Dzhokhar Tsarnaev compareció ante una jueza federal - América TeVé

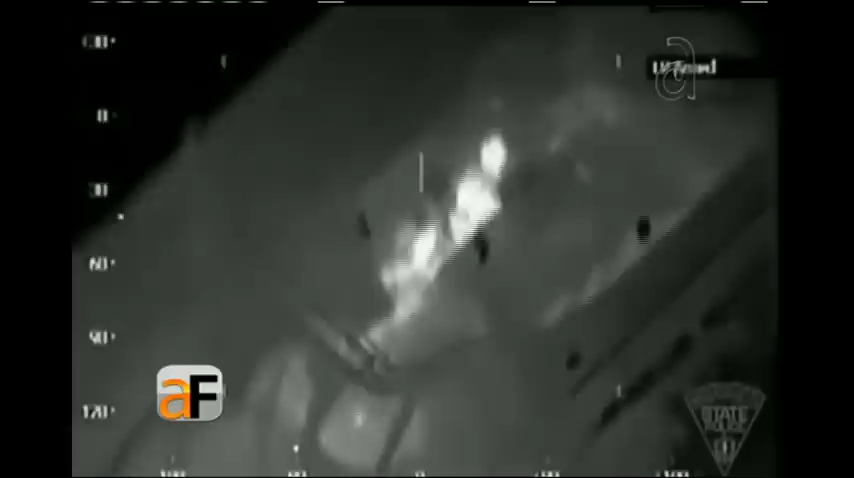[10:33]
en blanco está el sospechoso Shohar Sharnaev en un bote, allí en Watertown, en Massachusetts. Ahora en negro, y esos, vamos a decir, fragmentos negros que se ven volar en un momento, es porque precisamente es cuando una de las granadas de aturdimiento, no lo confundan con una granada de hacer dano, y ahí está,
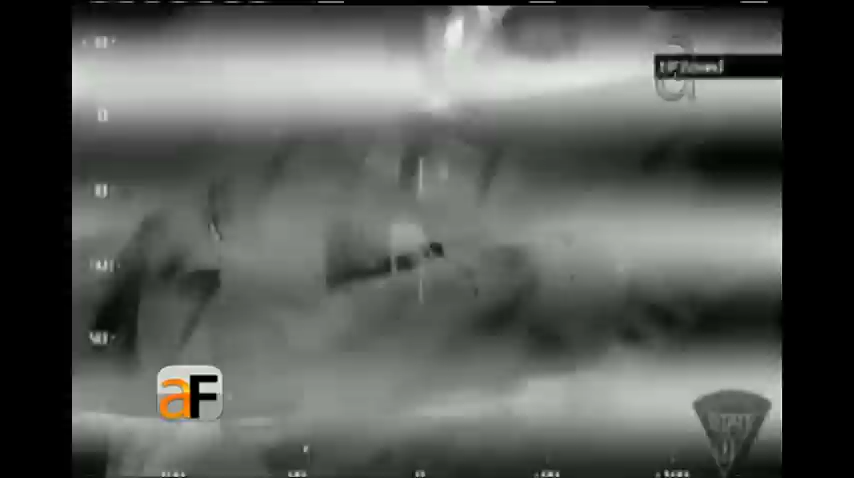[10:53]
se lanzan para tratar de asegurarse que no va a haber respuesta agresiva cuando se acerquen más todavía.